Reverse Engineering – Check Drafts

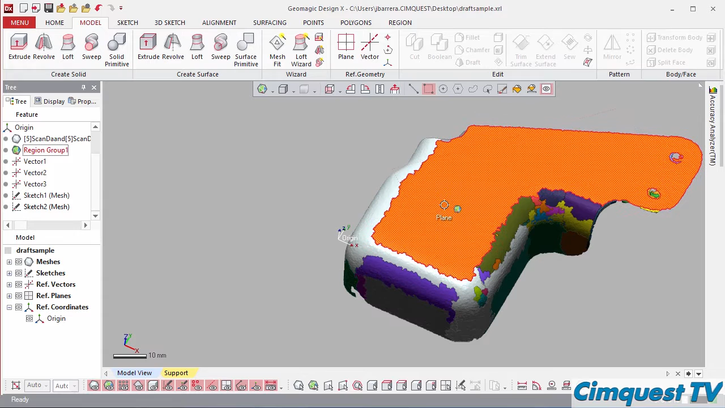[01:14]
I interrogate my scanned mesh somewhere below the original plane so that I can pick up the outline of the scan and then project it back to the plane.
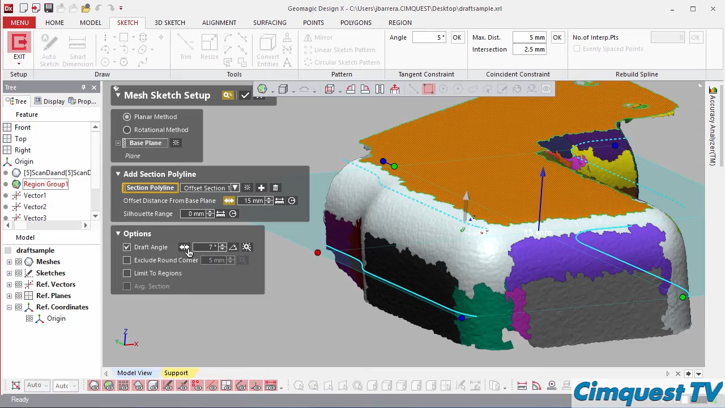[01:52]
Since all four walls have different angles going in different directions, I'll do this for each wall, then project each of these to one master sketch,
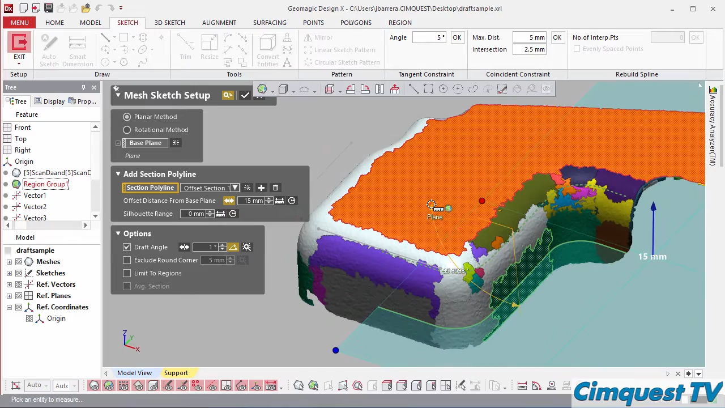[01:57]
which represents the theoretical or virtual edge.